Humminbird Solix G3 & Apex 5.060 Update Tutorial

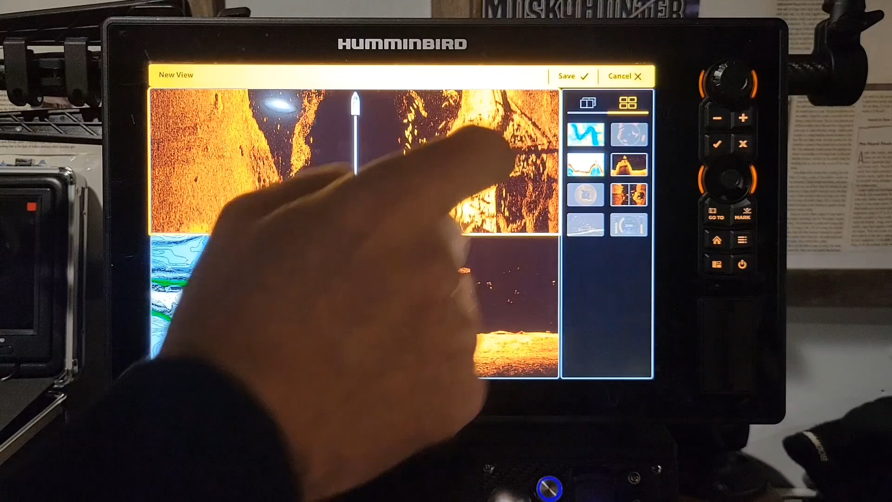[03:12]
This is one I use all the time. Once you're done, you click that save button up there at the top. It is saved.
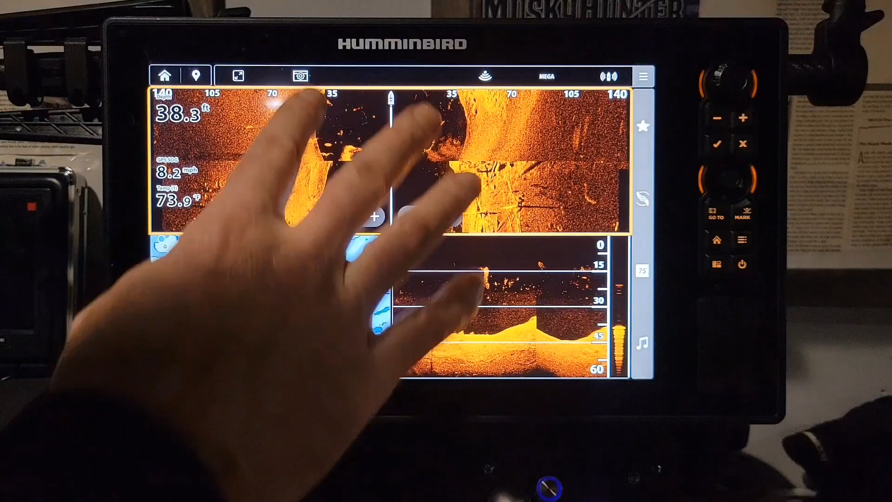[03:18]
On screen: depth 38.3 ft, water 73.9°F, speed 8.2 mph
You're on that new screen. You want to set this as one of your favorites. Favorites, you could hold down on that. There's also another screen here, the first page. We're going to go ahead and just click on that. Set that as your favorites right here. So now when you're out there in the water and you want to get to a different screen, you could go back and forth on this and then click that off.
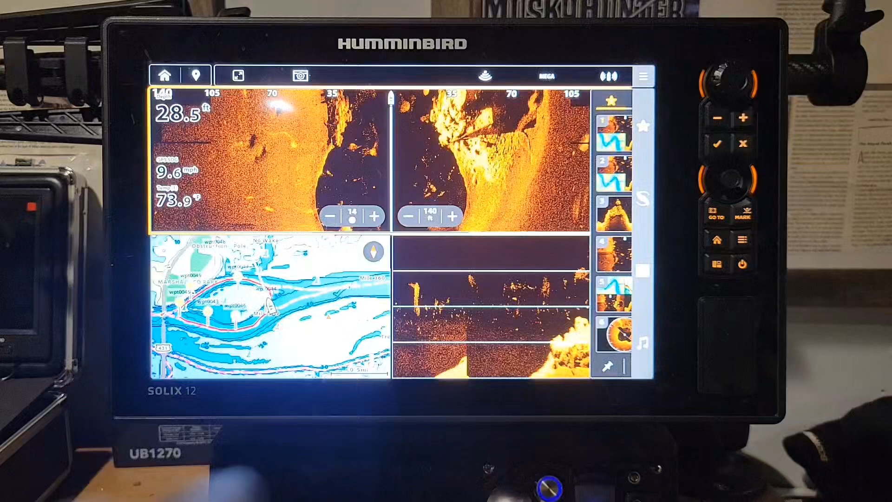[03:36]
On screen: depth 28.5 ft, water 73.9°F
It'll actually go off automatically, but it's not fast enough for me. On this multi-view, you have an active pane right here. It has the quick settings right here, so you can actually change this in or out the range very easily.
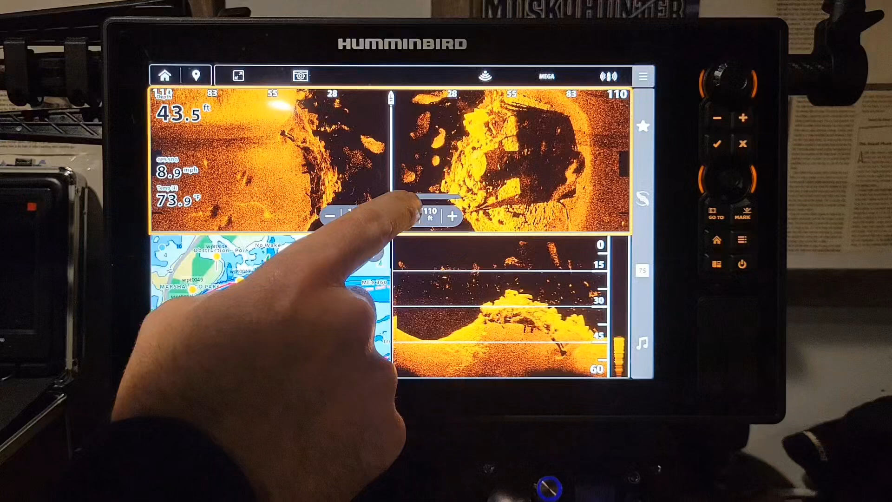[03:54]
On screen: depth 43.5 ft, water 73.9°F, speed 8.9 mph
It also has an auto. If you click that right in the middle, it automatically does it to what it thinks is the best picture. I usually am not going to use that. I run mine out to about 110, 120, and I see pretty well. And you could change your sensitivity for that screen right there.
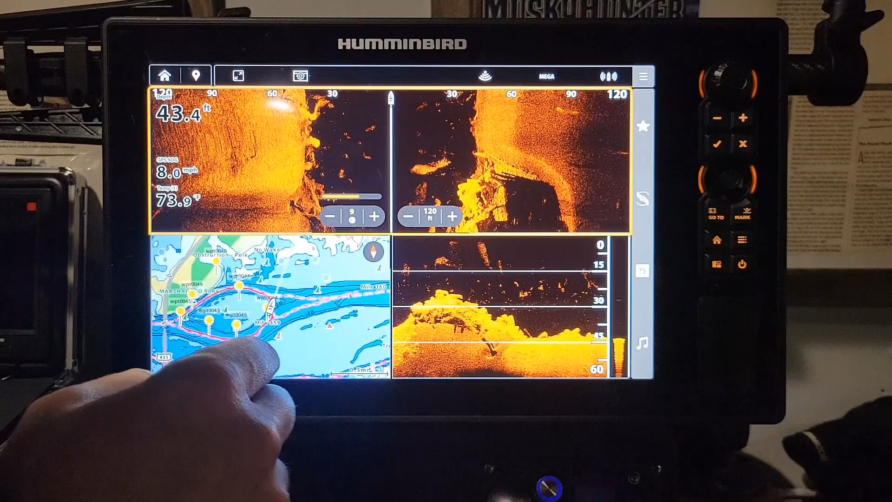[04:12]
On screen: depth 43.4 ft, water 73.9°F, speed 8.0 mph
Also, your main menu for the side imaging, if you want to get to that, is these three little bars at the top right. You click on that, and that's going to have your sensitivity, contrast, dynamic contrast, your scroll speed, sonar colors, which they've updated to a lot of cool colors.
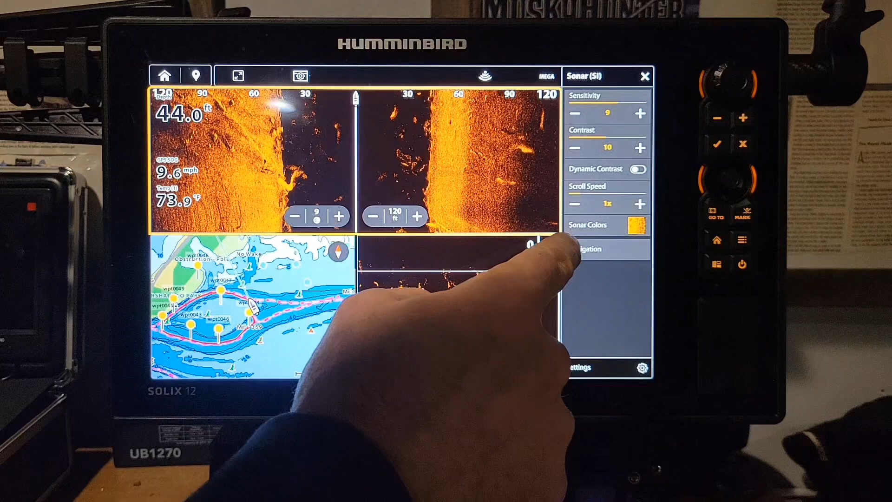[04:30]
On screen: depth 44.0 ft, water 73.9°F, speed 9.6 mph
Click back off there, and navigation. Also, to get to the rest of the settings, you go down here, click on this little settings window down there in the bottom left or bottom right. This is going to give you the rest of your side imaging options. They also have some up here at the top. No matter which screen, if you click on this screen here, it's going to have your quick settings right here, which is really nice. You can turn that on auto, off, change your sensitivity,
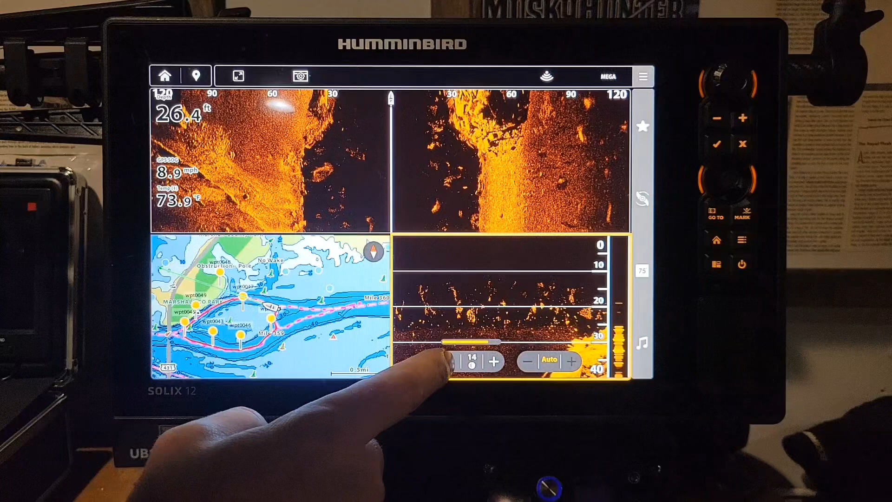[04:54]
On screen: depth 26.4 ft, water 73.9°F, speed 8.9 mph
come down here very easily, and then you click that key again, and now your main menu for the DI is there on the screen.
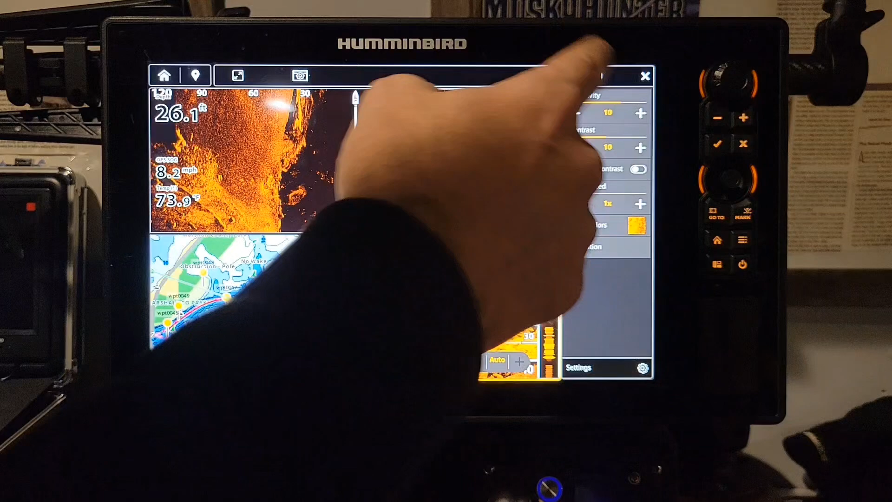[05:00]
On screen: depth 26.1 ft, water 73.9°F, speed 8.2 mph
There's the rest of the settings right here.
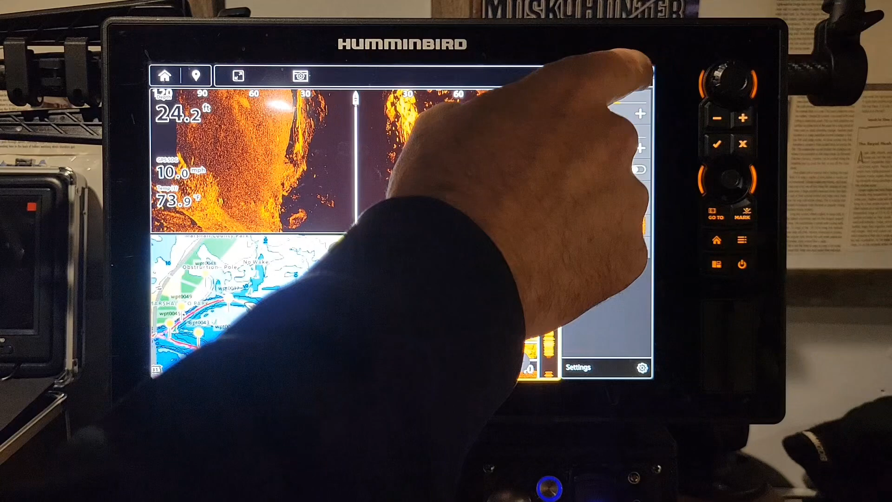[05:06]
On screen: depth 24.2 ft, water 73.9°F
It has some other options. You can mark a waypoint right here.
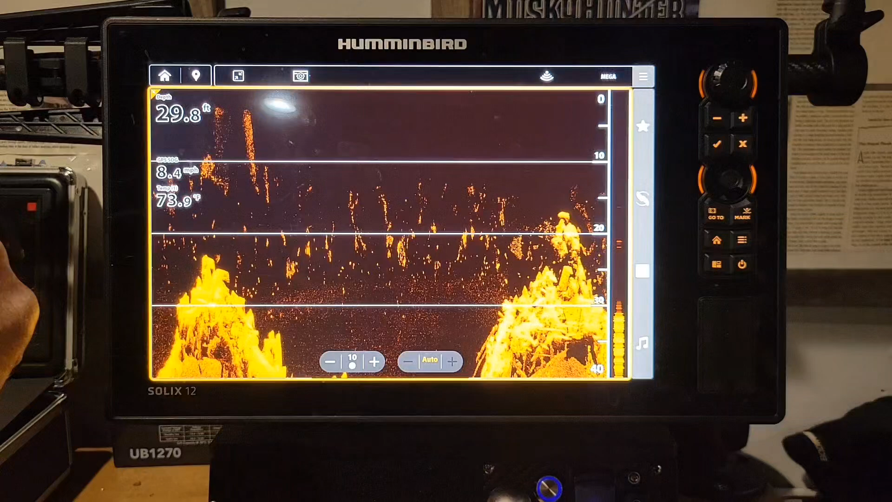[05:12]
On screen: depth 29.8 ft
You go to your back window to the screen you were at before. We're going to go back to that multi-pane.
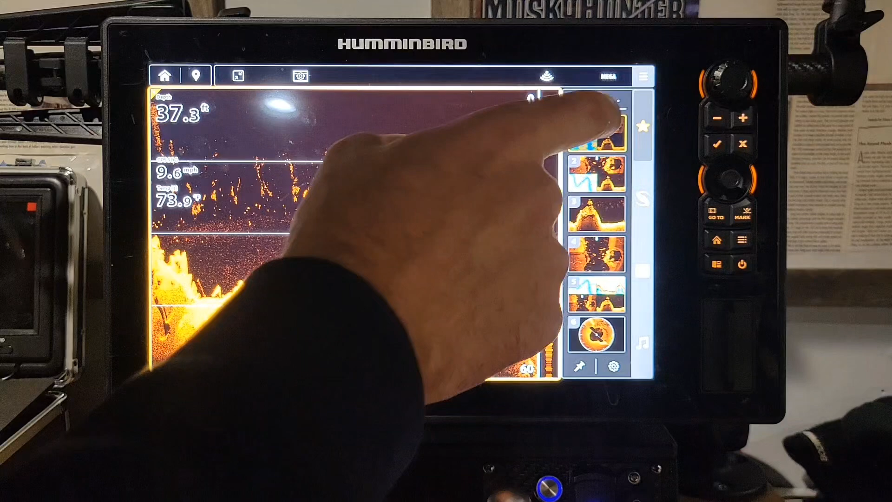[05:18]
On screen: depth 37.3 ft, speed 9.6 mph
Here on the mapping, we also have a quick in or out. You want to zoom in, zoom out. You can do it really fast without using your fingers. You can do that as well.
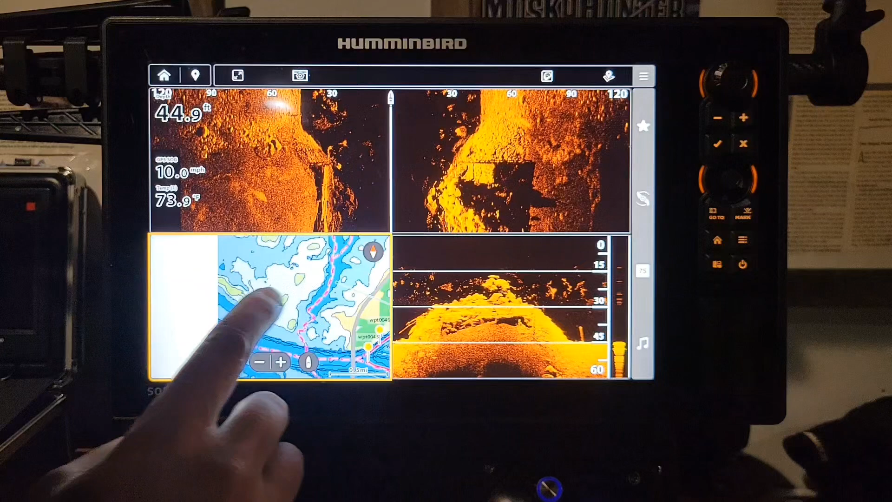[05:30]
On screen: depth 44.9 ft, water 73.9°F, speed 10.0 mph
Say you want to come over here all the way and look at something you want to look at, one of these islands over here. You find it. You can click that boat icon right there, and it brings you right back to where you were before. So something really cool.
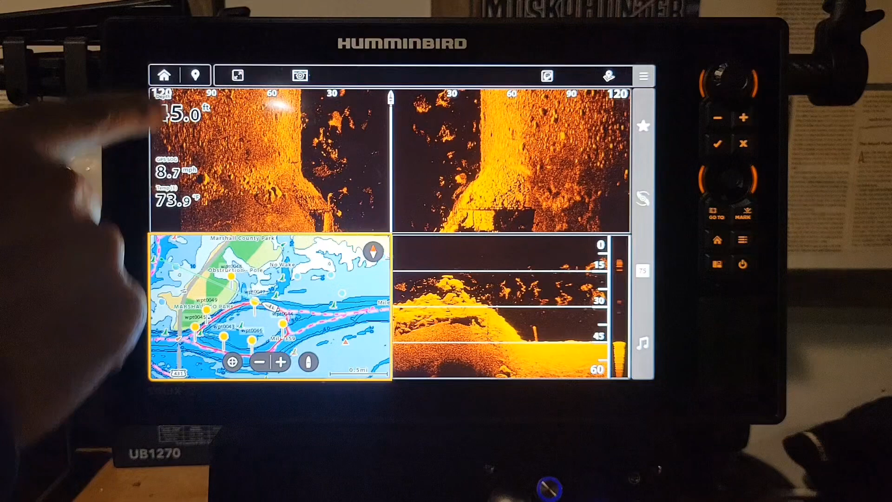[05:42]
On screen: water 73.9°F, speed 8.7 mph
We're going to go to a full screen here. Once you're in that full screen, you can just click those two fingers on whatever pane you want to get to, hold your fingers on it, and it'll get to the main screen of whatever you clicked on.
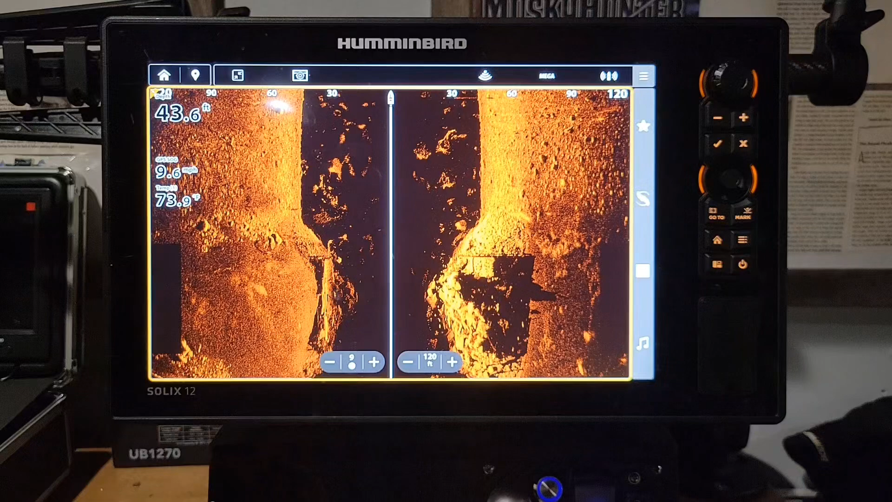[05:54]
It also has some options up here in the top that you could change relatively quickly.
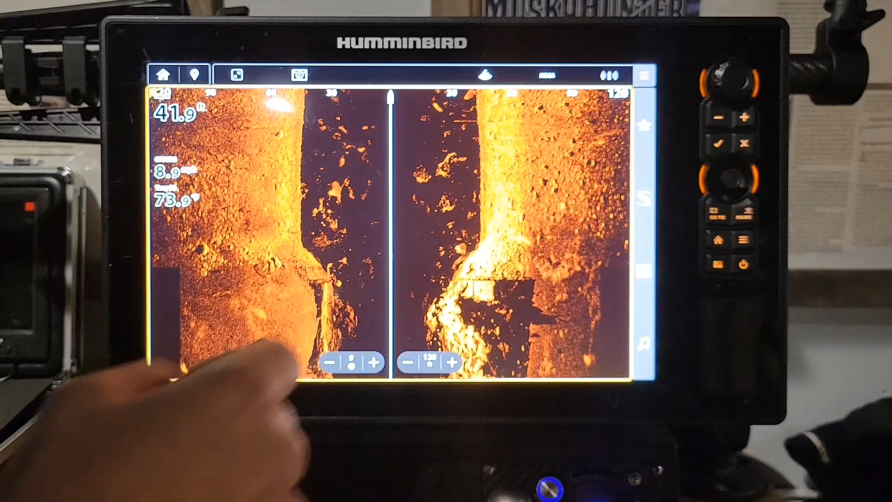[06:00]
You can change this to just the right side, the left side for side imaging, or both, which it's on now.
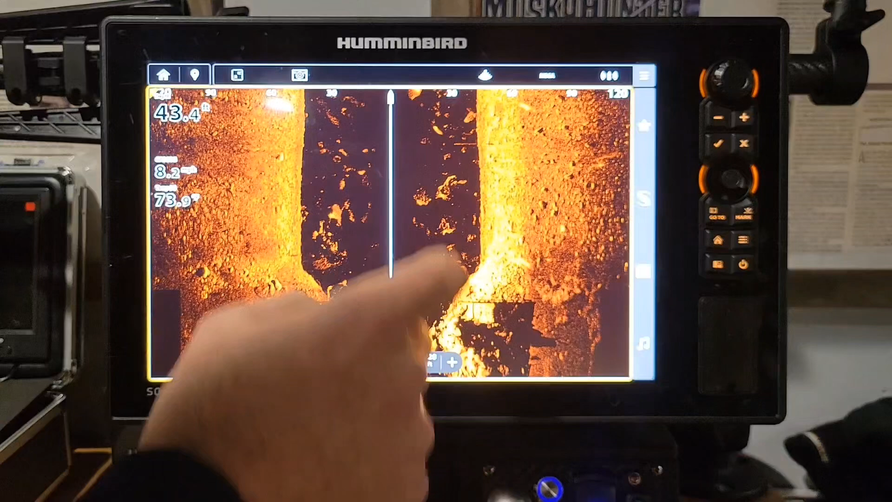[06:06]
You could change this to 800 kHz or 455.
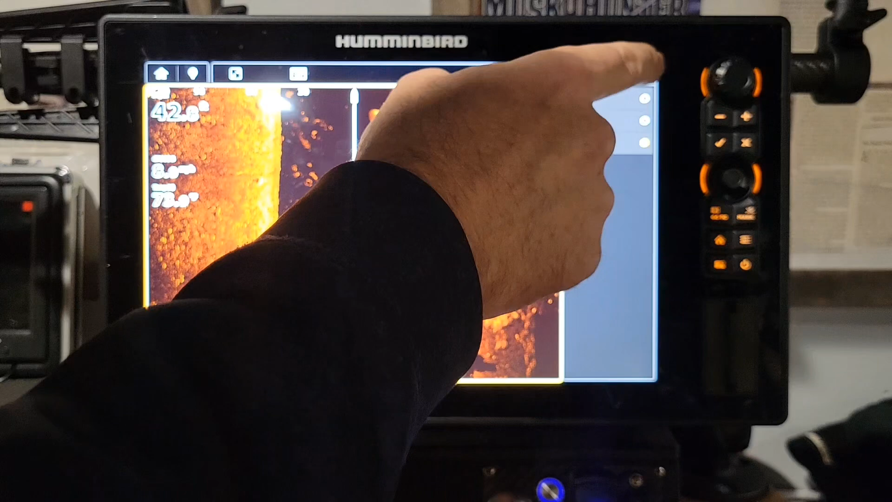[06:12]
And you can also disable your pinging altogether. We're on simulation mode right now, so it's not going to work.